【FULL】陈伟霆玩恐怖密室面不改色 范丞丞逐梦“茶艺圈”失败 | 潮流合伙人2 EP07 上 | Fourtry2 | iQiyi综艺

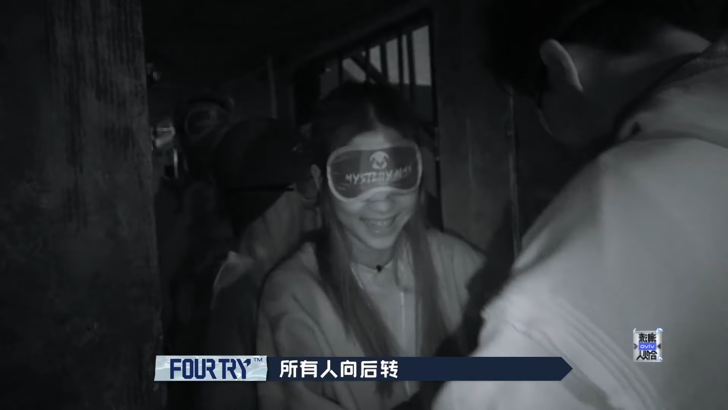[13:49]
好，我会带大家一个一个的进入你们所待的地方。
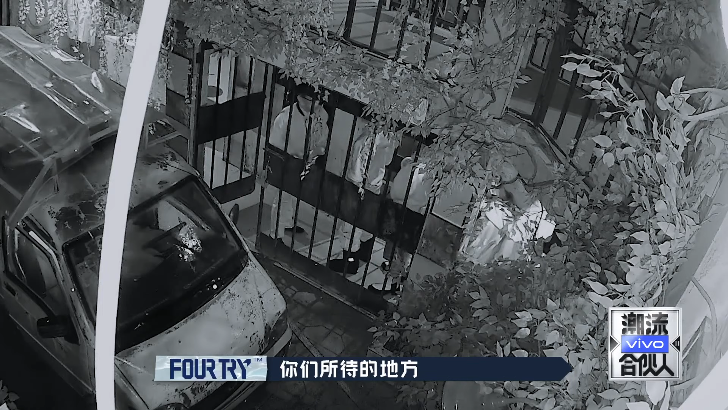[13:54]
一个一个。 对。 别，不要，不要，你要干嘛？ 来，一只手抓这里，抓稳扶牢。好。
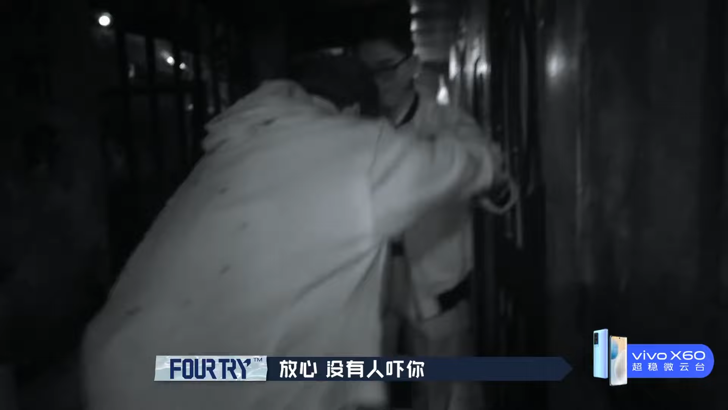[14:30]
哦。不用怕，不用怕啊。来，跟着我的指引走啊！
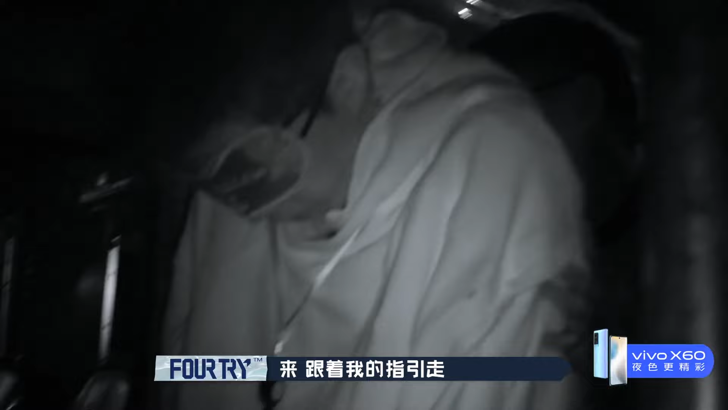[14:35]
走走走，来停 停， 来摸一下，这是什么？
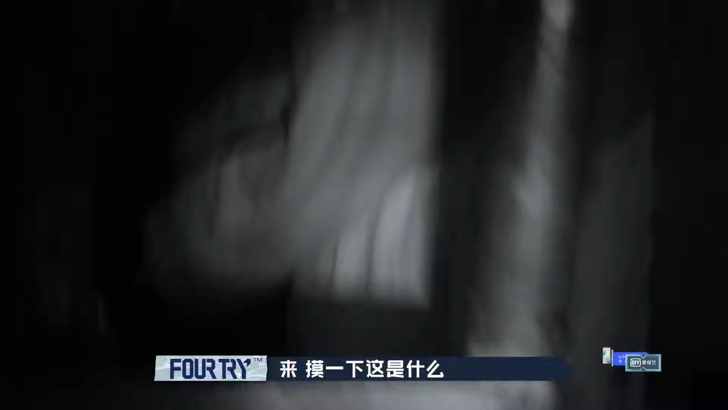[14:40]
啊，方向盘，怎么又是司机呀？
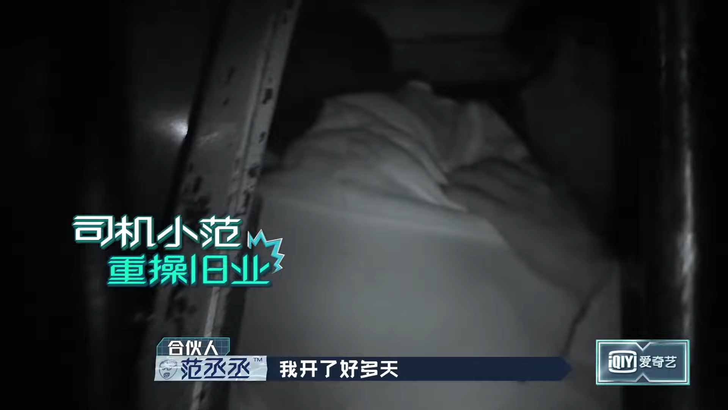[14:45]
我开了好多天。
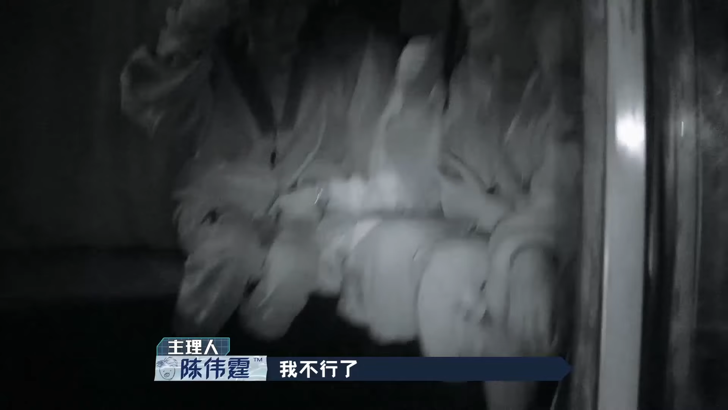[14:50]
我不行了，我想死我了，救命啊！ 大哥，伟霆哥，你们在吗？ 我们在。 啊，这怎么还隔开了？没有。
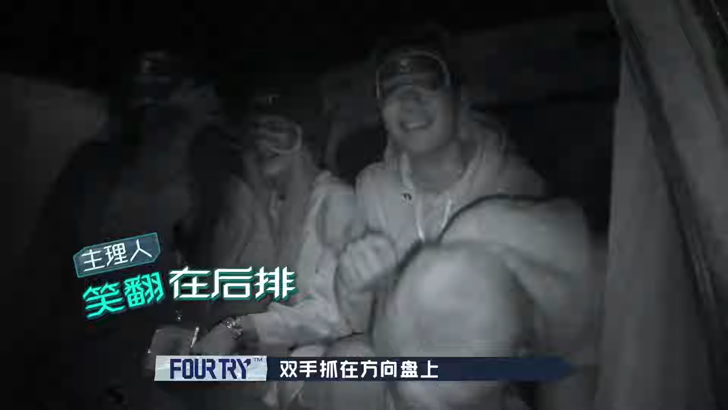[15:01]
双手抓在方向盘上，然后呢？我就要把门关上了。
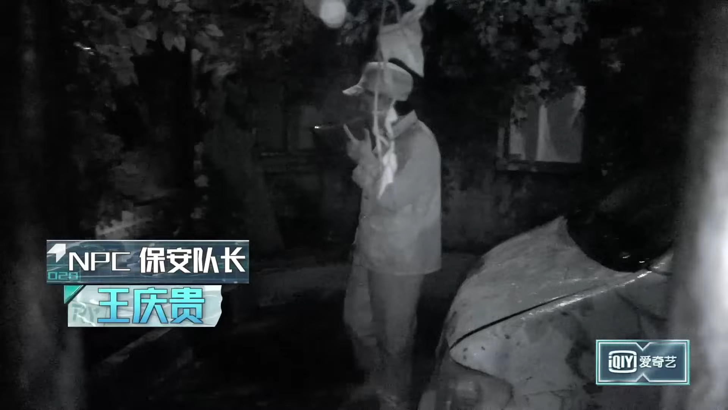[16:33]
一打雷他就回来了 救命啊，为什么我在这儿啊？ 所以我们一听到打雷就要躲开他，知道吗？ 所以我们现在是要干嘛？我们要下车吧，应该。
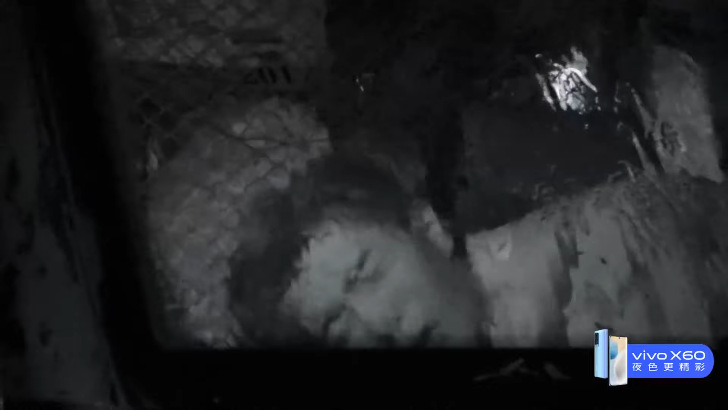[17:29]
哦，OK。我的门开了。啊！
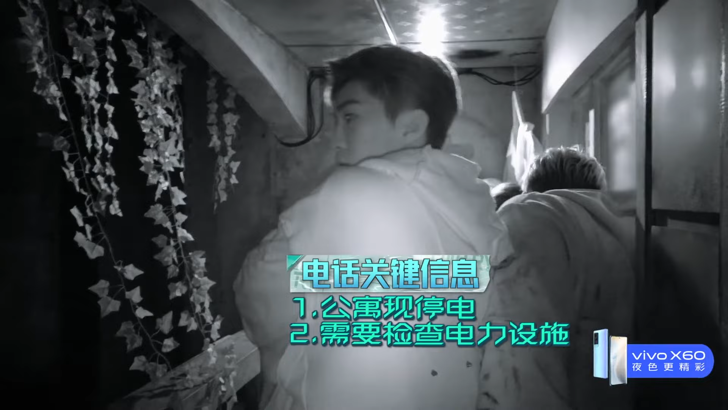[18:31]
他说要找备用电池，是不是在这儿找？
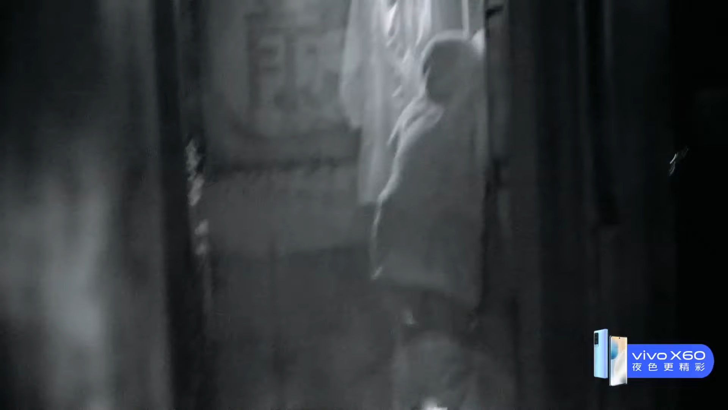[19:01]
往下拉，雨欣。 你的后面指路还有一个白大褂，你要把它再拉上。